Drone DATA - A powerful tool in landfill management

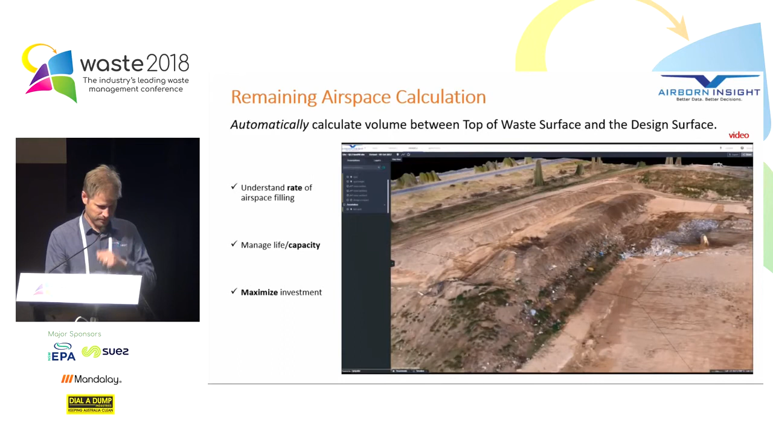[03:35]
So you can see that the digital replica of the site is completely realistic.
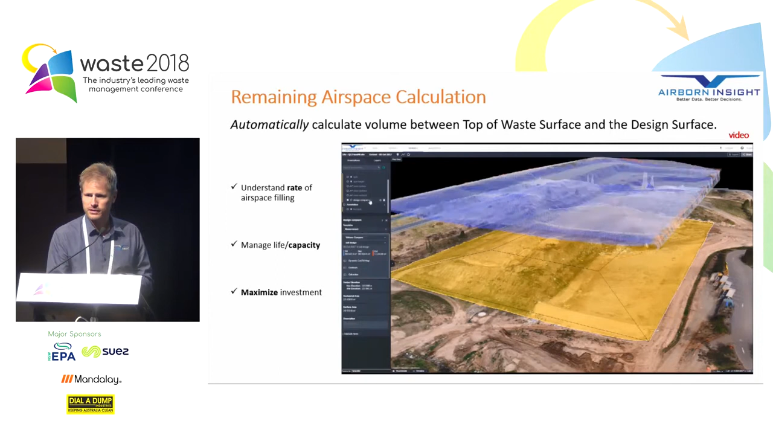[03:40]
It's essentially like Google Earth times a thousand. And so you can see the shape of the volume that it's calculated there, the blue area, and you can see underneath that's the contour of the landfill cell.
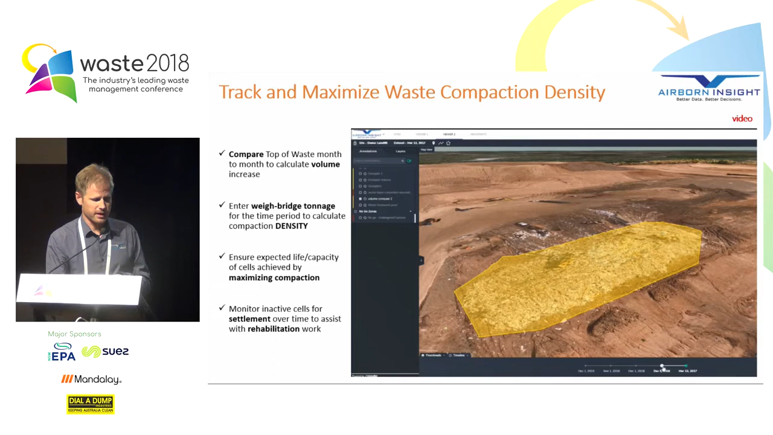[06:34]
We can instantly get a volume readout on how much fill has gone into that spot. And then simply by multiplying the volume by the, by doing the calculation with the volume of waste, the mass of waste that's gone in there, we can work out the compaction density that's been achieved. So again, that's going to help you maximise your investment and get the most out of your site.
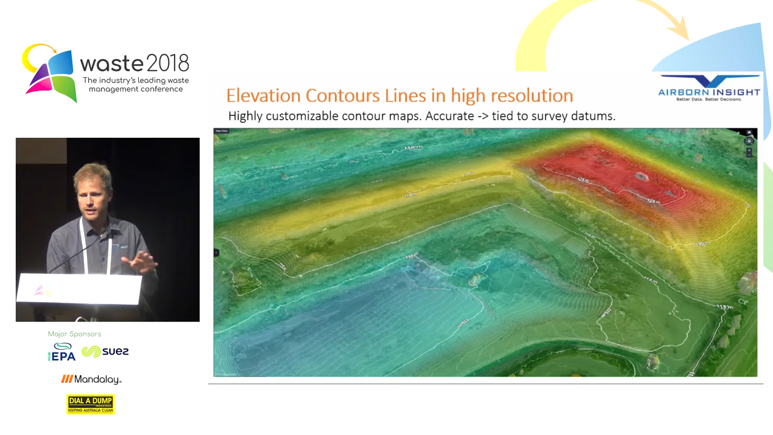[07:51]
Compared to traditional surveying where you might pick up an elevation point once every 20 metres or once every 10 metres, we're literally getting hundreds of points per square metre to the point that you get a continuous elevation of the surface. And it's very accurate because we tie it to survey datums like Australian height datum. So once we've got that high resolution elevation data, there's a few cool things that we can do like flood modelling. So we can visualise flooding extent for any given water level across the site. So simply by entering in a water level, you get an instant representation of what that will look like on your site.
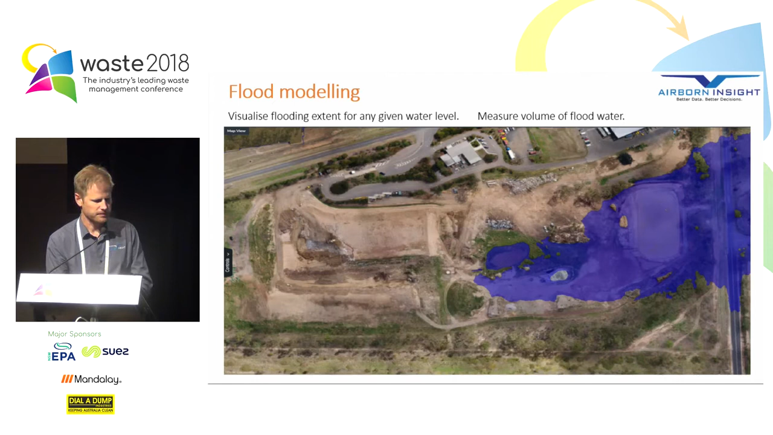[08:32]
And you can even measure how much volume of water will be sitting on your site in that particular flood event. And that's a very easy calculation to do. Gradient mapping. So measuring the gradient of any surface on your cell is just a matter of a few clicks through a web browser.
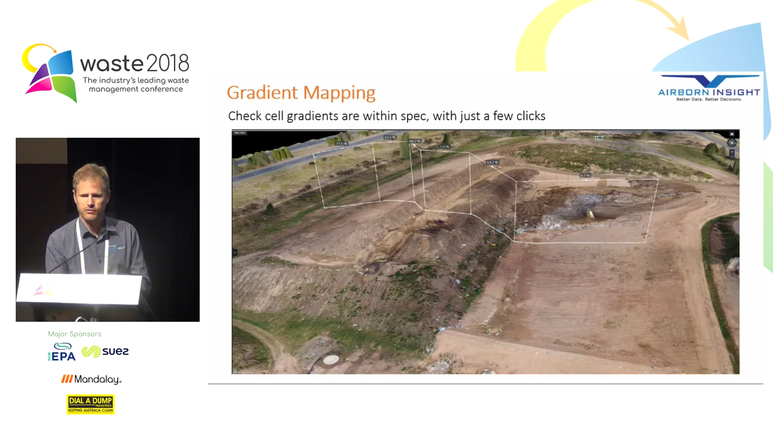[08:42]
So there you can see I've drawn a line and at each segment of that line you've got a percent gradient. Now it becomes really powerful when we use colour coding to automatically highlight areas that are exceeding specified limits.
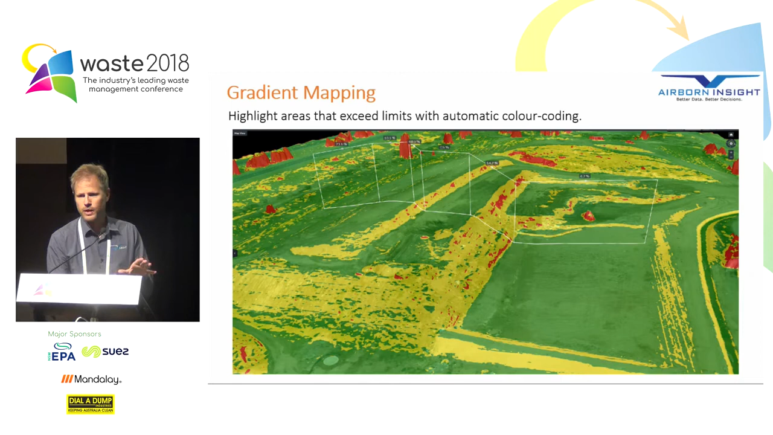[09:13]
So if you know that you have to stay within a certain grade on your cell and you want to track that you're not exceeding that grade, you can colourise every grading on your site so you can instantly visualise where you're exceeding that limit. So in this case, you know, the red colour means that you're approaching that limit. Powerful zoom functionality.